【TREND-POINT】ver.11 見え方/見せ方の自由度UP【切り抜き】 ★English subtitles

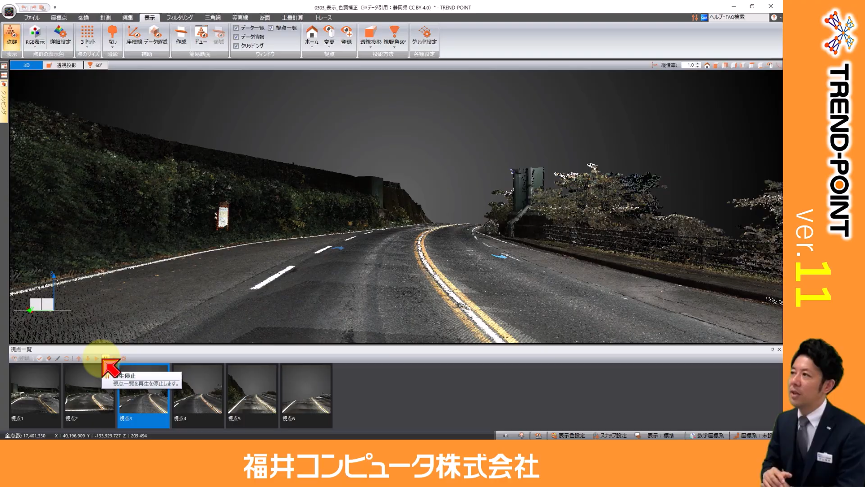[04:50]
のオークスルーの動画として書き出すみたいなことができるようになったかなというところですね一定のスピードで動いてくれるこの辺もすごくやりやすくなったところかなというところですよね
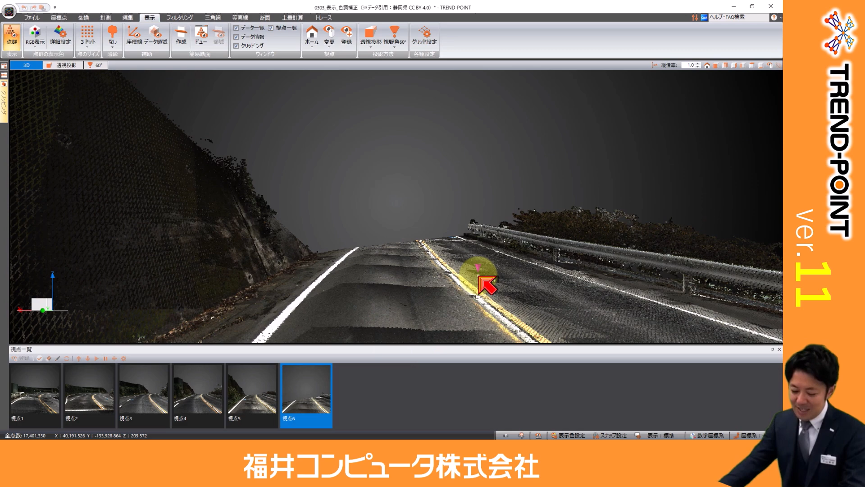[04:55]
視点と中視点好きなところここからこっち見ますっていう言い方ができますよって話でした
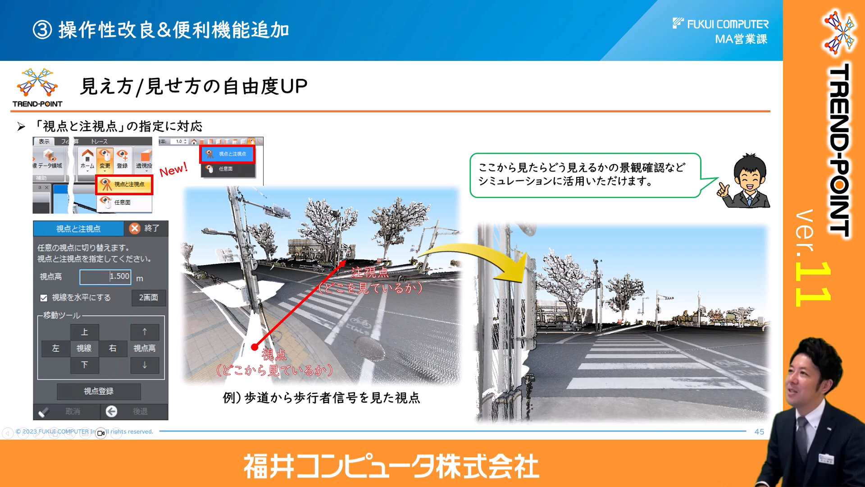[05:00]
あとはですね色調補正も実はちょっと進化してまして今まではこう天群を明るくする暗くするっていう一つのやり方しかできなかったんですけどそうしちゃうとどうしても明るいところがより明るくなっちゃったとかしてたんですねそれをシャドウとハイライトっていう暗いと
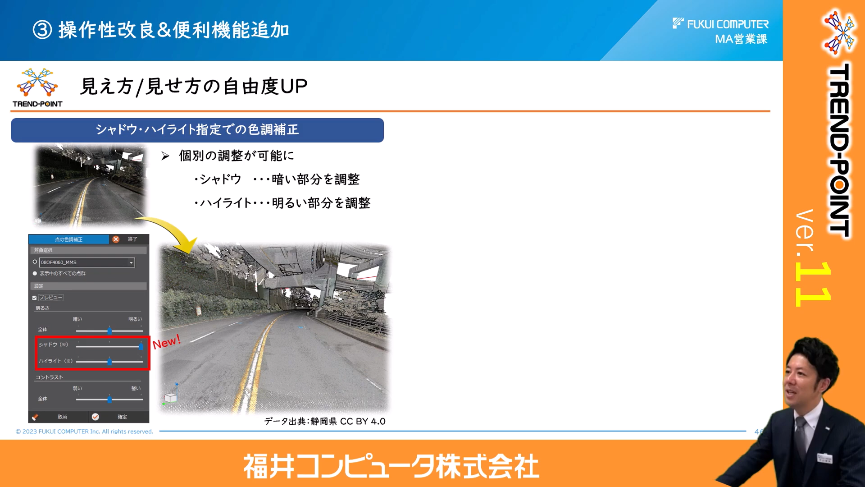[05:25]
こ明るいとこ分けて調整するみたいなこともできるようになっておりますのでさっきのこのデータで言えばですねちょっとやってみましょうか色調補正編集タブの中にありますでこの下のところですね全体とシャドウとハイライトって3項目があります全体でちょっとやってみますね全体を明るくってすると全部がこう明るくなってもともと明るかったこの辺の色がさらにこう明るくなっちゃうんですよねセンターラインのオレンジのところとかが見えるかなと思うんですけどでこれと別でこの
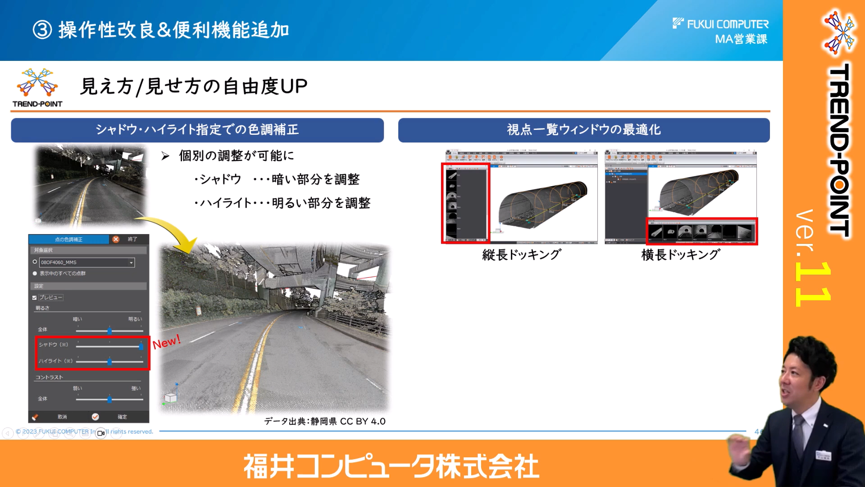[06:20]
色を調整してあげるなんていう風なことをしてあげるのもできるかなといったところですねあと視点一覧のウィンドウを下にドッキングさせれば横長になりますようにさっきやったことがあったりあと視点の一覧をですね複数選択できるようになってますこれも視点いっぱい作ってる
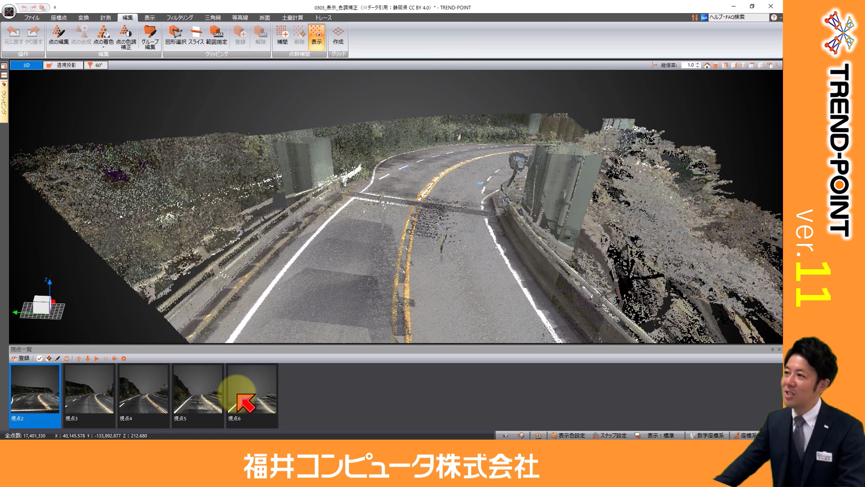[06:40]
と今までは一個ずつ視点の削除で消して消してみたいなことをやってたんですけれどもこれがコントロールとかシフトを押しながらここからここまでみたいな選び方してあげればまとめてドーンと
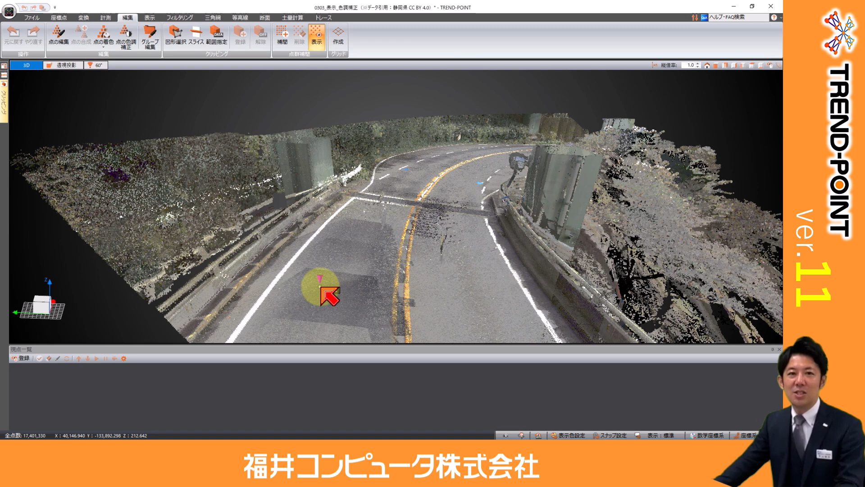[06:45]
消したりみたいなことができるので非常に合いやすくなったのではないかなというところ
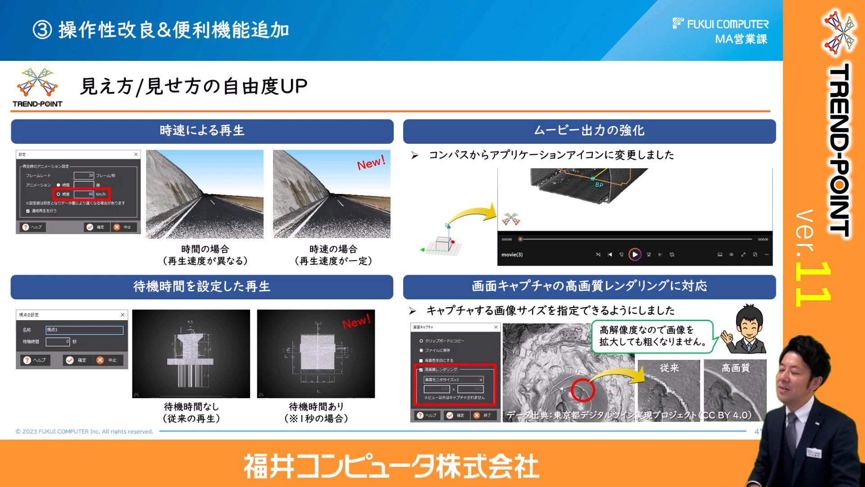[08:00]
めに画像になっちゃう時もあったりしたんですけれども高解像度な画像として抜くこともできるので拡大した時に荒くならないそういったものにもなっております